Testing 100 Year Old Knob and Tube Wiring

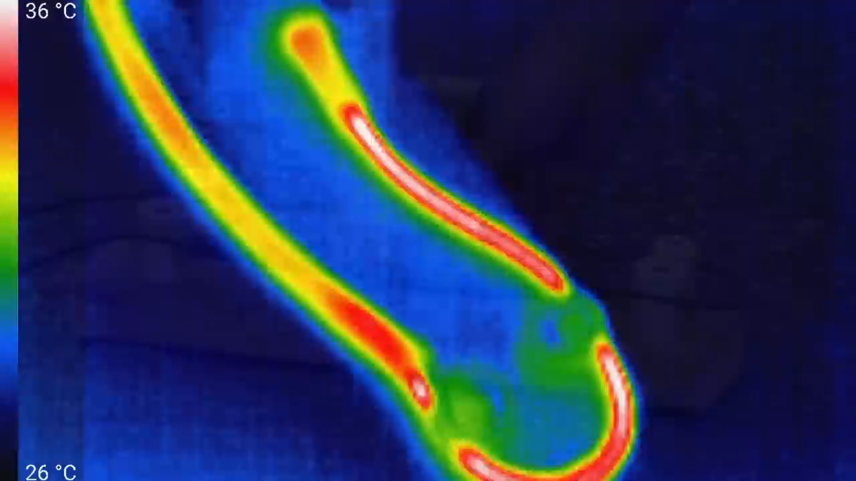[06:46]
On screen: scale top 36°C, scale bottom 26°C
So, let's see what it looks like with the IR camera. So, what's the maximum temperature? Maybe 37 degrees.
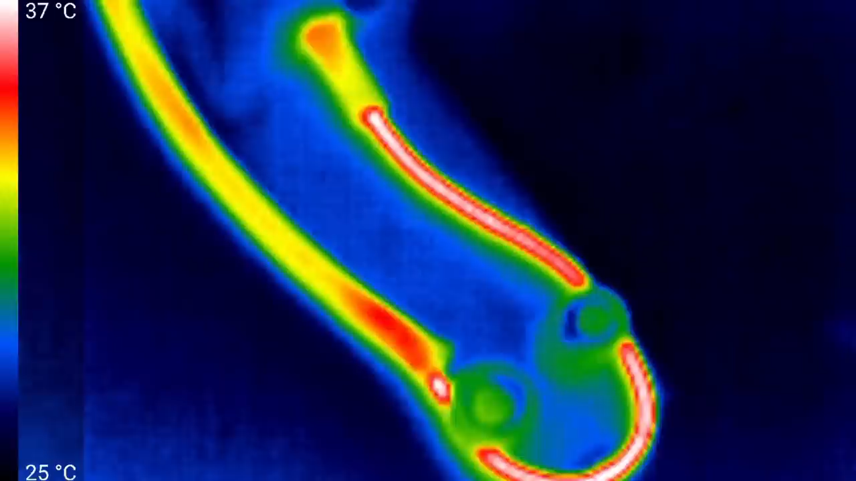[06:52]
On screen: scale top 37°C, scale bottom 25°C
So, a temperature rise of 12 Celsius, or 24 Fahrenheit. Look at the knobs. They're certainly now warmer than the surroundings.
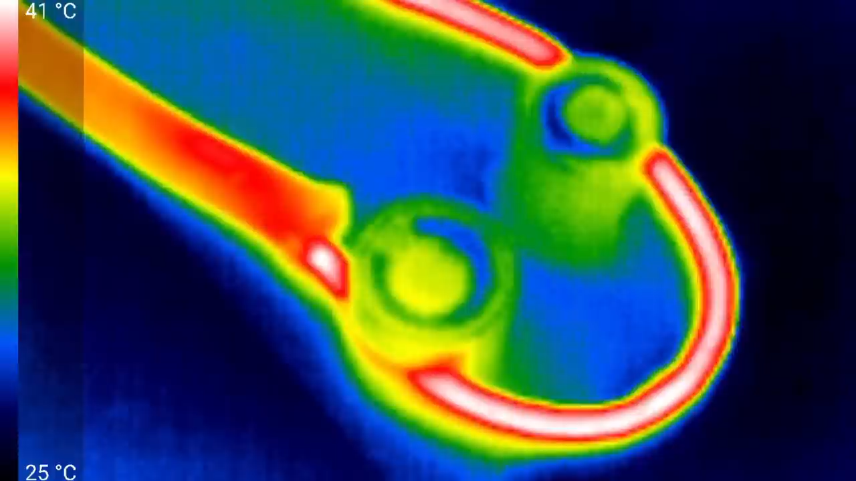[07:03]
On screen: scale top 41°C, scale bottom 25°C
But, still relatively cool. The wire, of course, is the warmest part. The shroud is relatively cool.
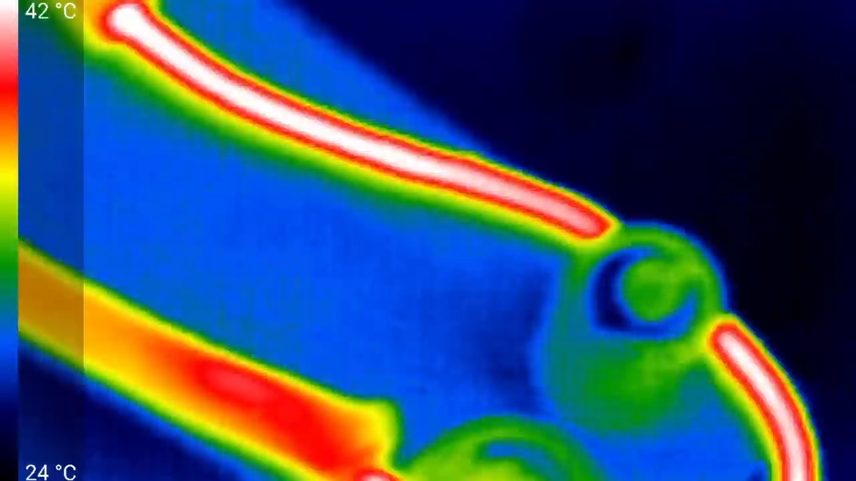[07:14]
On screen: scale top 42°C, scale bottom 24°C
And, the tube is also relatively cool. But, once again, quite a bit warmer where it goes through the wood. Not surprising, because the wood is going to act as an insulator as well.
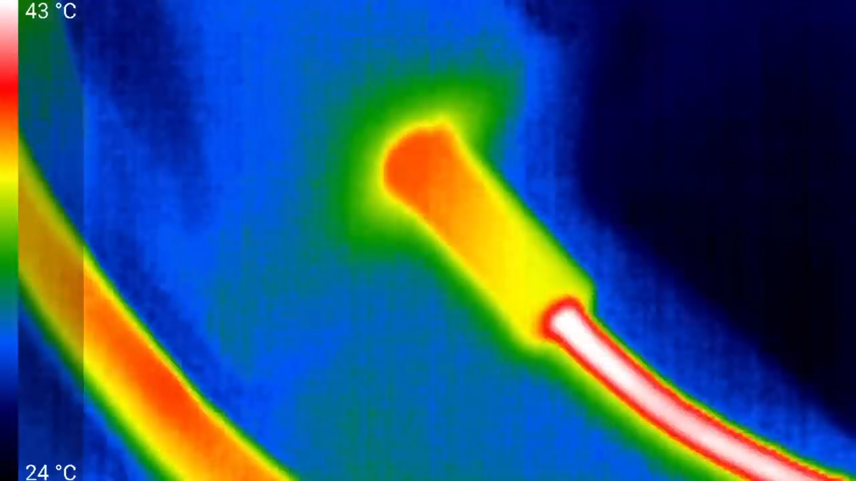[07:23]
On screen: scale top 43°C, scale bottom 24°C
So, I think what we're going to do is up the current by another 10 amps and see what happens in 15 minutes.
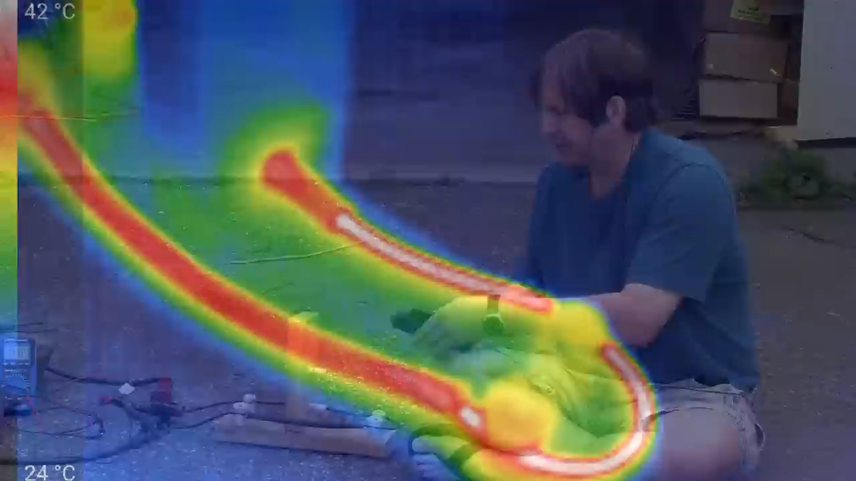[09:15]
On screen: scale top 42°C, scale bottom 24°C
The maximum temperature that I'm seeing seems to be up to about 45. So, that's 20 Celsius rise, or 40 Fahrenheit. Certainly, everything is much warmer now.
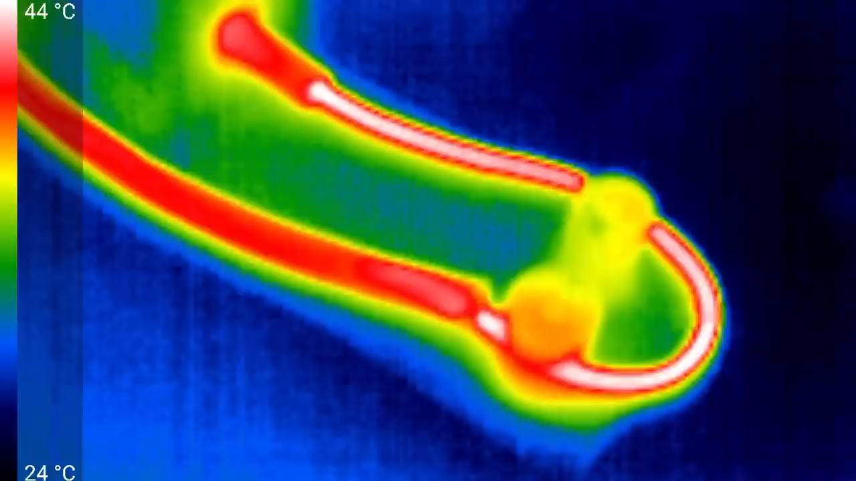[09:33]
On screen: scale top 44°C, scale bottom 24°C
But, once again, certainly the knobs are keeping cool, or relatively cool.
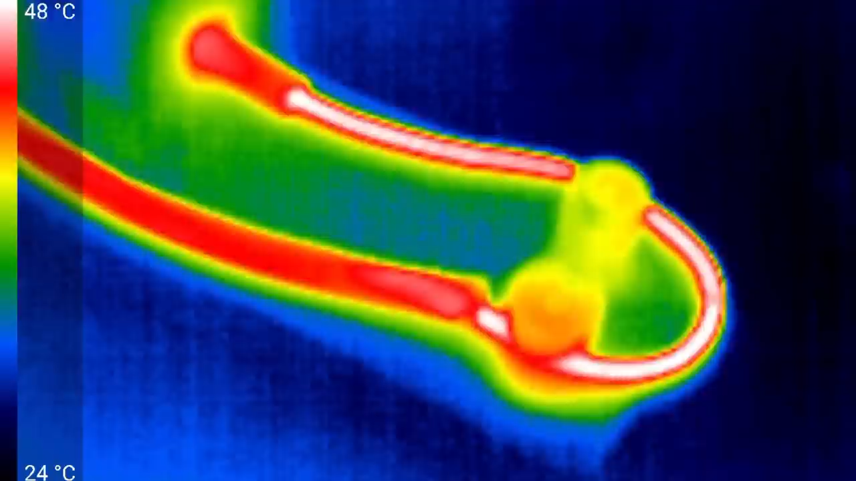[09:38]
On screen: scale top 48°C, scale bottom 24°C
And the tube isn't doing a bad job either. And the loom is also keeping things cool. In fact, it looks like it's pretty close to the same temperature as the tube. And, once again, if we look at the other side,
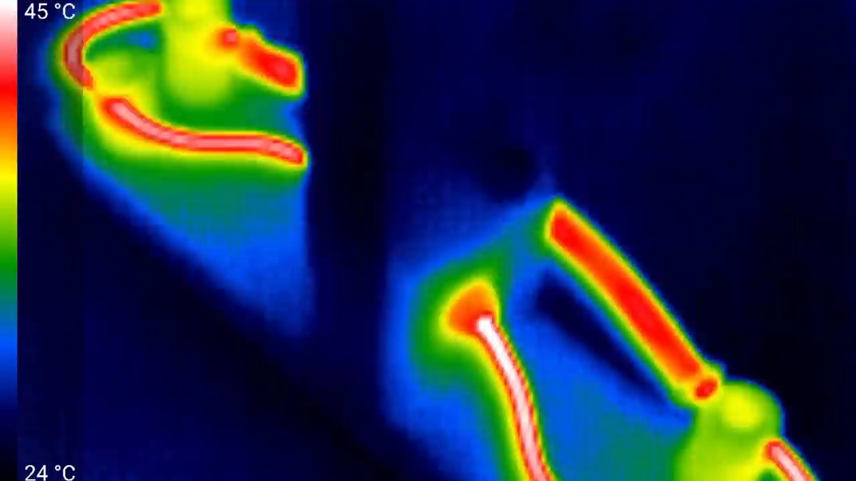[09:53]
On screen: scale top 45°C, scale bottom 24°C
we can very nicely see the knobs keeping the wood relatively cool, as is the tube. So, even though the rubber appears to be at the verge of disintegrating, the ceramic insulators are doing a very good job at protecting the wood. At the same time, you can sort of imagine that if the wire weren't in the open air, its temperature would be a lot hotter, and bad things would probably happen.
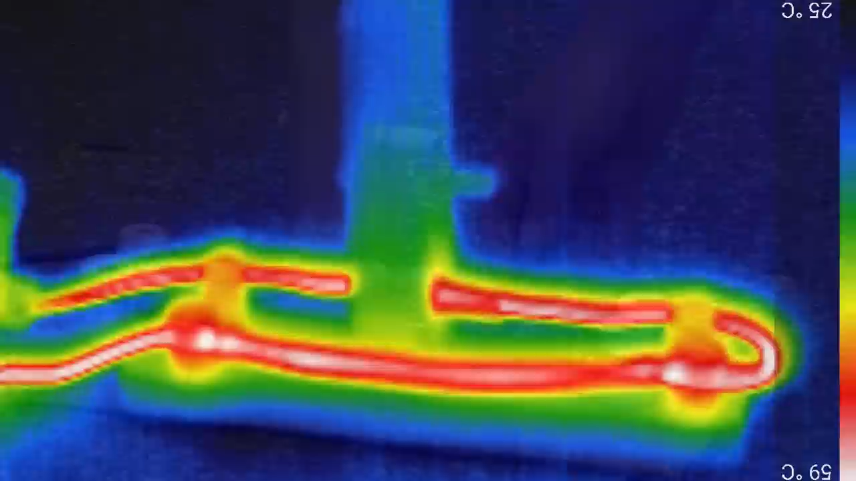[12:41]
The 2x4 certainly sticks out like a sore thumb, being blue and cold.
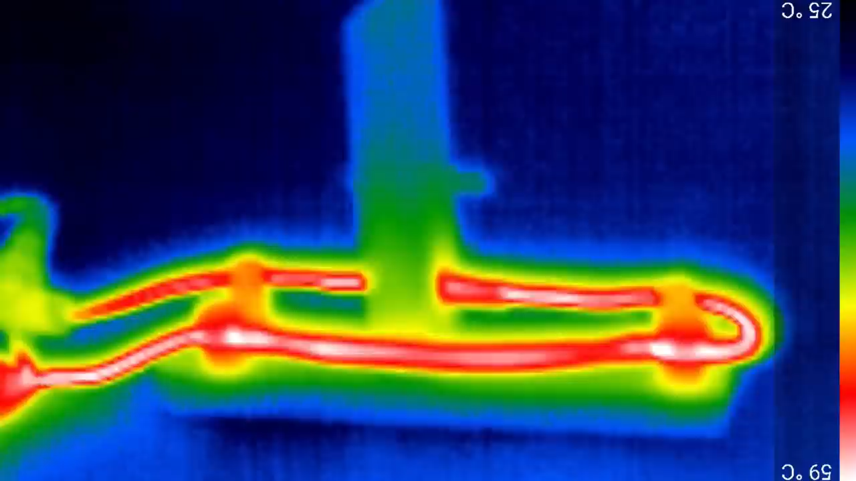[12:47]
And if we look at the ends, what does it look like?
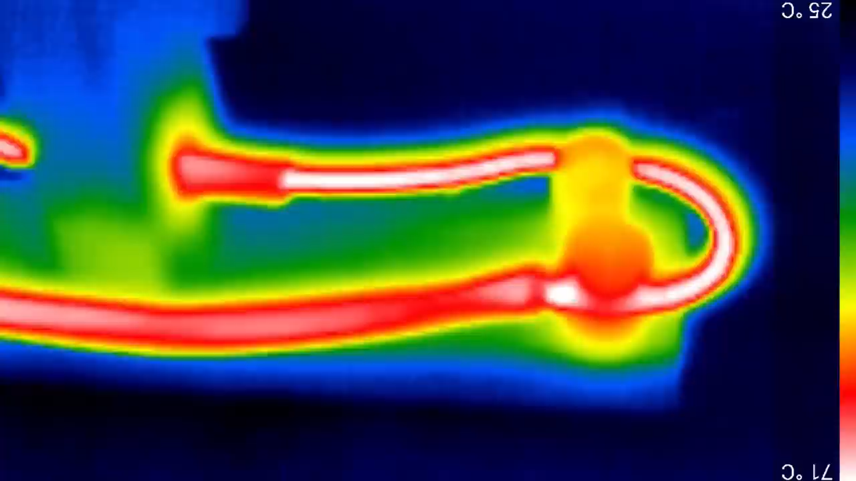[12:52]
On screen: scale top 71°C, scale bottom 25°C
Temperatures seem to be up to about 80 Celsius now, I think.
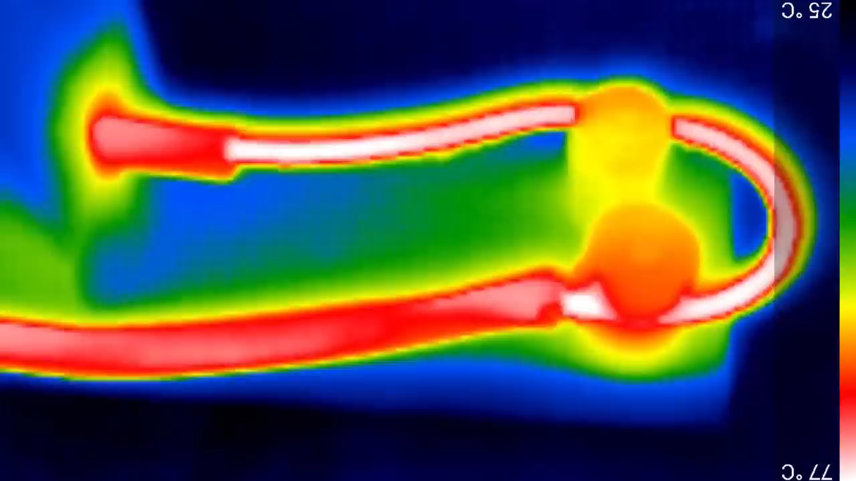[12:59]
On screen: scale top 77°C, scale bottom 25°C
So a 60 Celsius temperature rise, that's 120 Fahrenheit temperature rise. If we look at the tube, you can certainly see the heat spreading out into the wood. But the wood is still relatively cool.
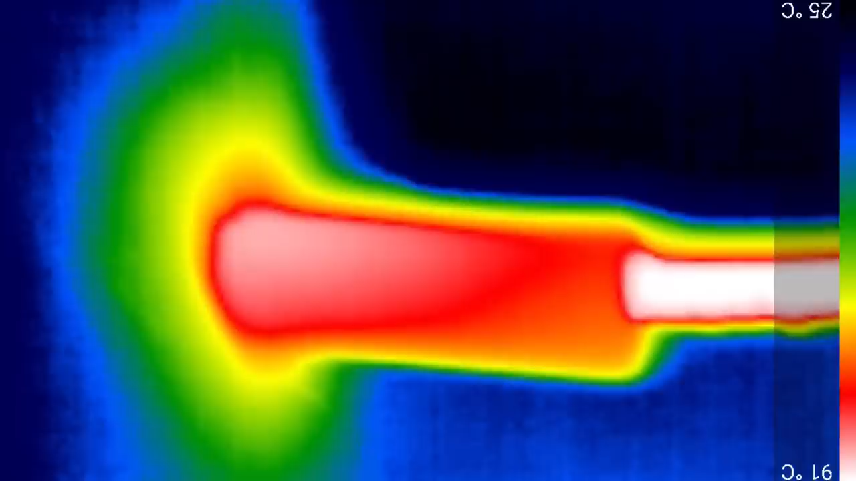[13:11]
On screen: scale bottom 25°C
What about the knobs? Same sort of thing.
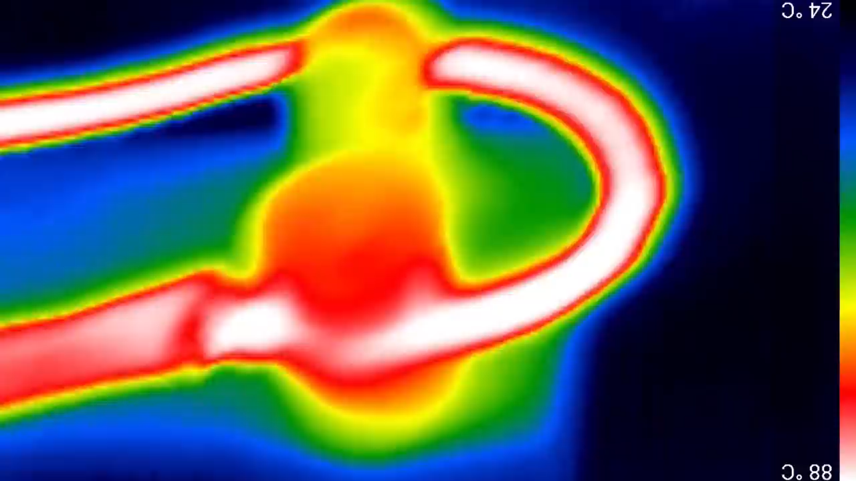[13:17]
On screen: scale top 88°C, scale bottom 24°C
They certainly glow quite nicely in the IR camera.
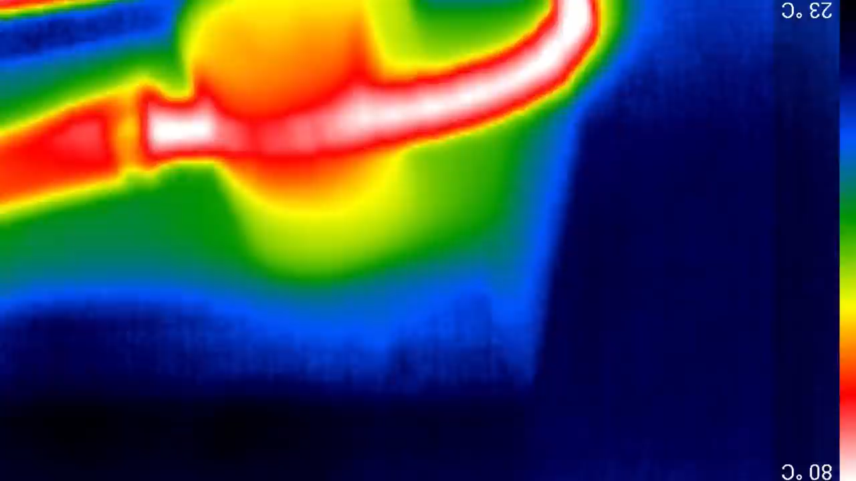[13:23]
On screen: scale top 80°C, scale bottom 23°C
But once again, the wood is being kept relatively cool. So they're doing their job.
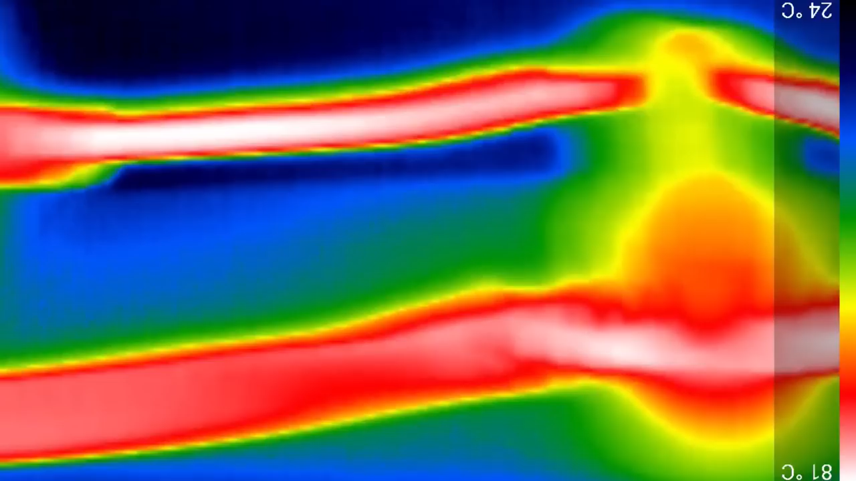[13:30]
And the loom, well, just compare the loom with the unloomed wire, also keeping things relatively cool.